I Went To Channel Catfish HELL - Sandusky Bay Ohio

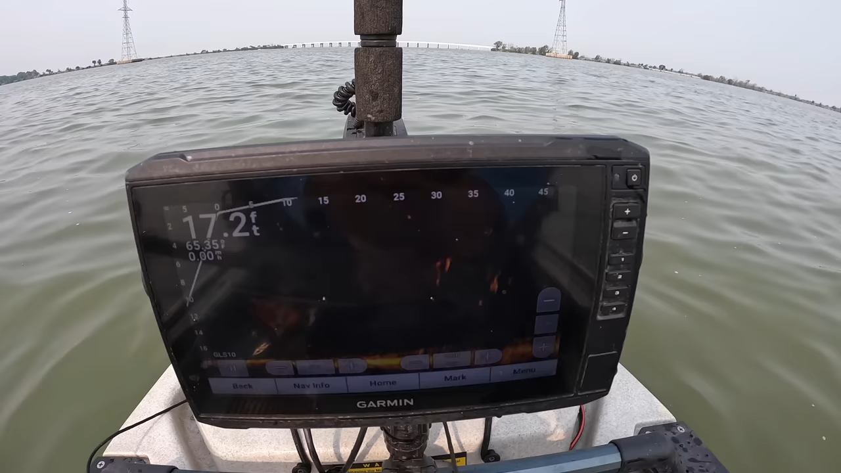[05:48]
On screen: depth 17.2 ft
This is a good example right here as we're going by them. All these fish up here on the screen,
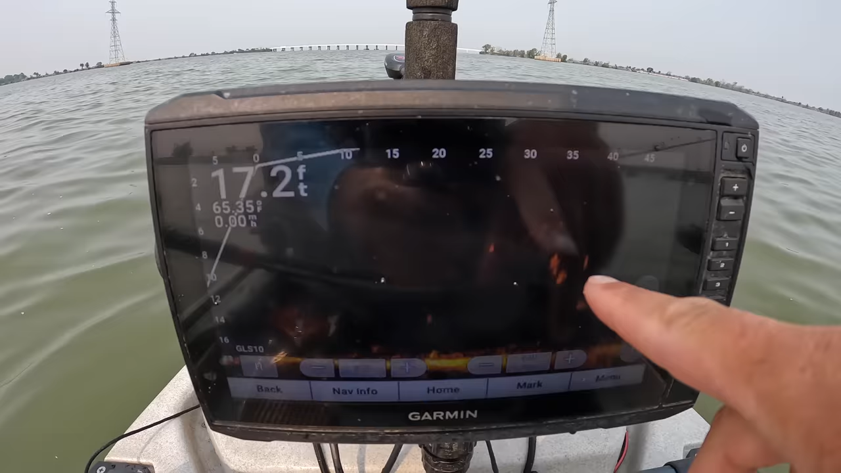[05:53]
On screen: depth 17.2 ft, water 65.35°F
I have no idea what those are, but they're up higher in the water column. So as we move along, if some of those happen to be channel cats,